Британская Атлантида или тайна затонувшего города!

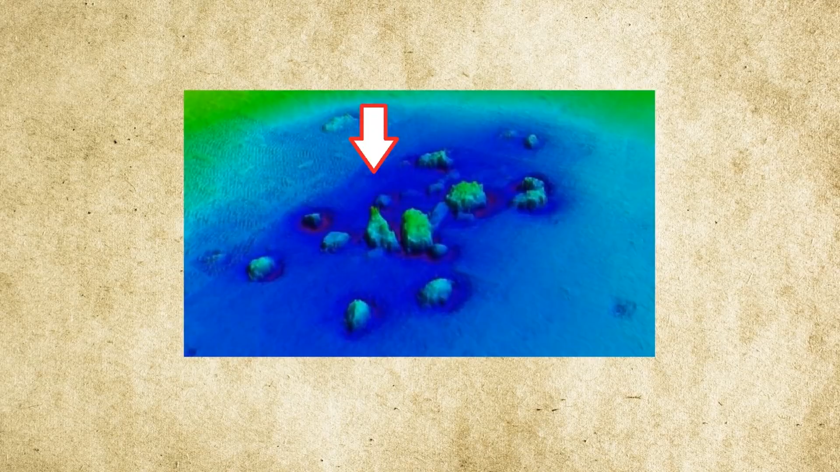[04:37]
что сквозь ил с песком выступает даже шпиль затонувшей церкви.